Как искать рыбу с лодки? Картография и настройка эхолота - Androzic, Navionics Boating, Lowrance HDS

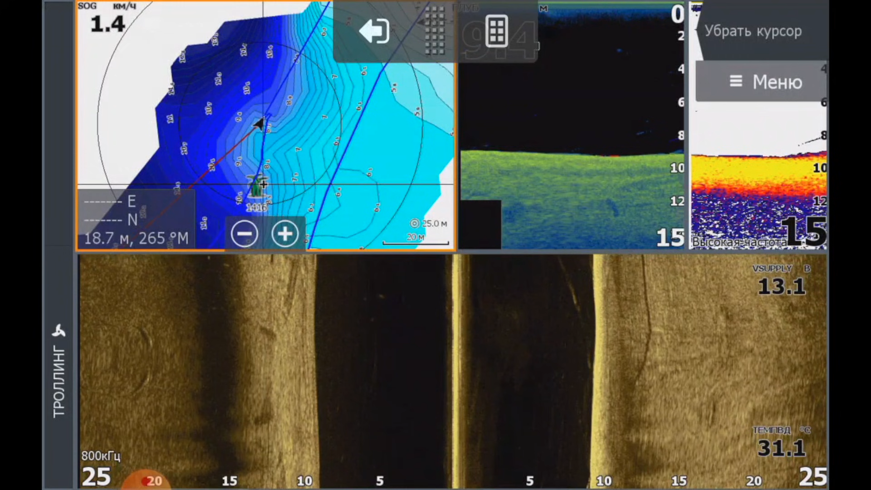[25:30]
Вот И важный момент Вот постановка Возле коряжников Она не должна быть На большой дистанции То есть это от 15 до 20 метров Можно даже ближе То есть метров 12
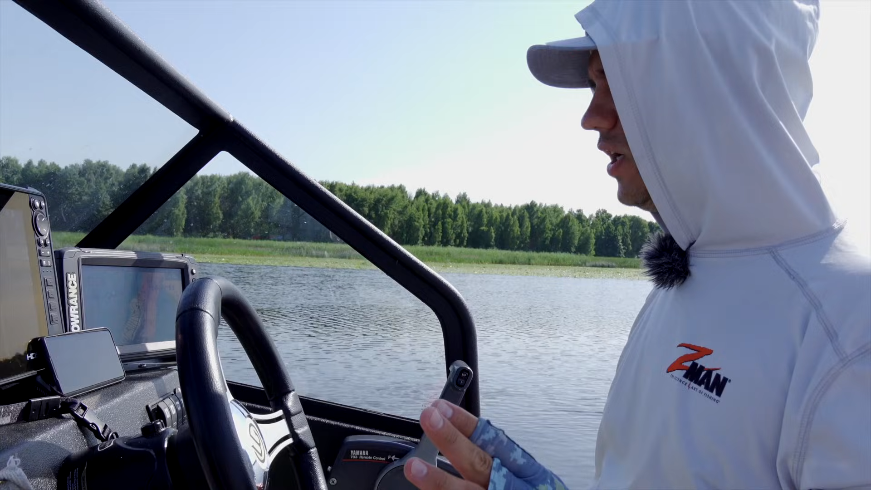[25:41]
Ставится Вот я сейчас встал на якорь Вижу в какую сторону Бросать Корщ четко По корме лодки Сейчас мы его облоем Посмотрим Кто же там сидит Ну и картинка Вот обратите внимание Сейчас У нас Вот
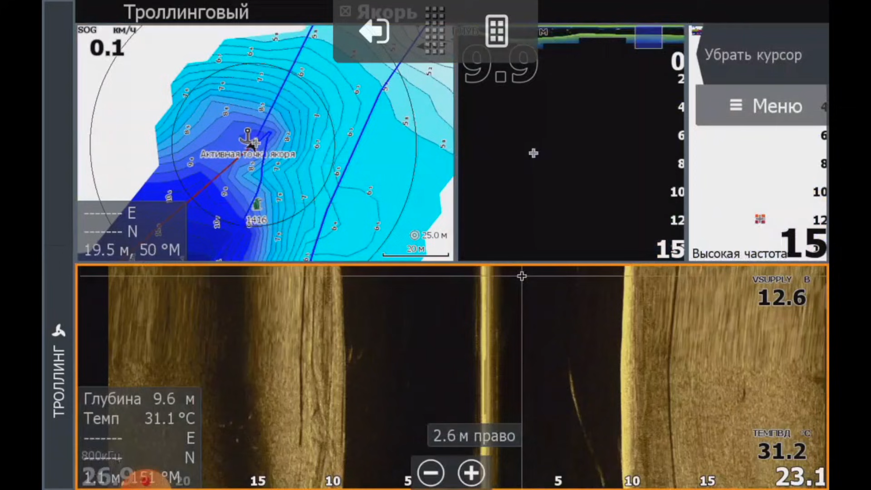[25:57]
По поводу Судочка То есть тут тени есть Вот Вот Опять же Здесь и ветви Вот это скорее всего Камни Вот одно бревно Вот второе бревно Вот Здесь Это уже свал Отображается Вот похоже что-то Вот Белая точка Это у нас Похоже на судака
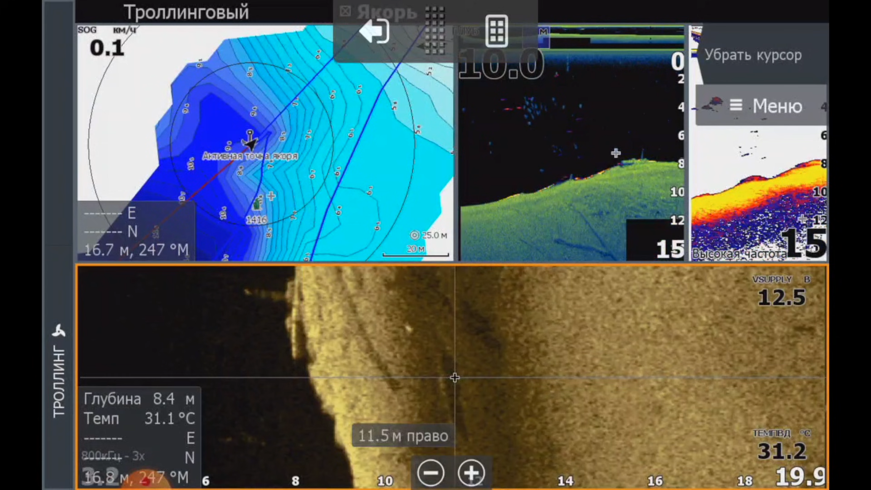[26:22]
On screen: depth 8.4 m
Очень Очень Интересная конструкция В заливе Вот И такие места Возле Большой глубины
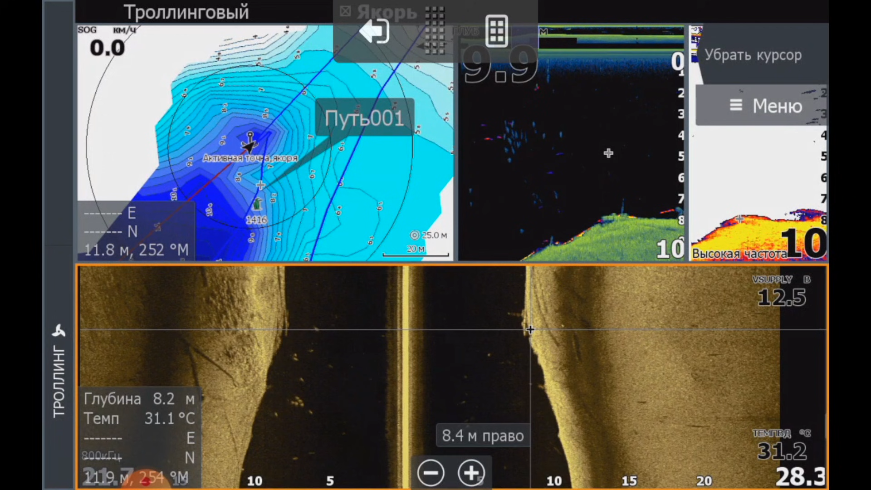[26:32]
On screen: depth 8.2 m
На подъемах Коряги Скопление белой рыбы То есть хищник Здесь Скорее всего Есть Сейчас Будем пробовать его ловить Так